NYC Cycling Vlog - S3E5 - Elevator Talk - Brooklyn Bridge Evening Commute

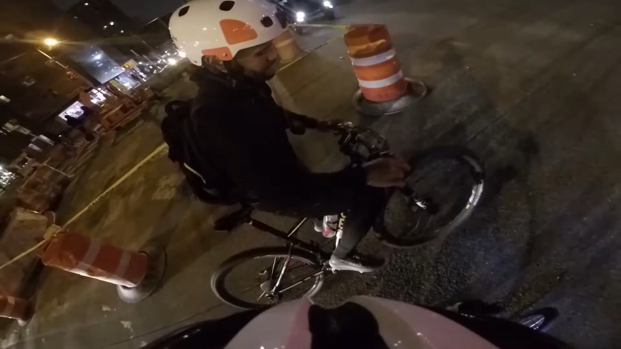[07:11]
Yeah, yeah, that's good. I don't use it as much, but like with the weather, you know, it fucks up the street, so that's why I usually have turning this. Yeah. With those tires, I'll be afraid because you know, you don't really get that much like traction sometimes.
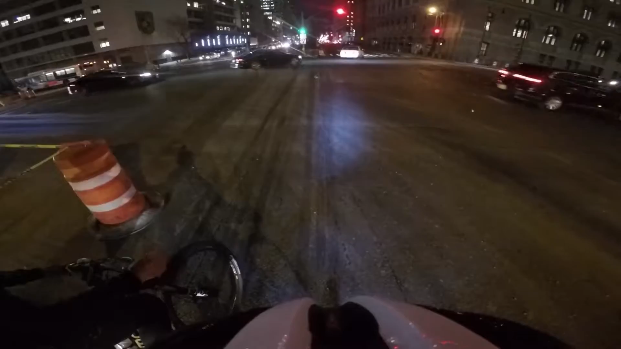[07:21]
Yeah. And you know, when it gets dark early, you can't see the potholes and shit. Yeah, yeah.
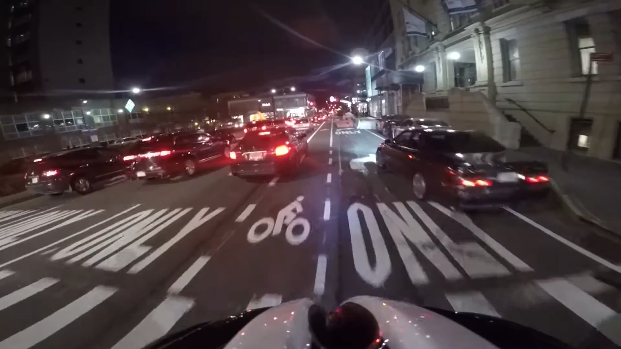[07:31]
You know I'm here, man. Holy shit, that guy went blatantly through the red right there.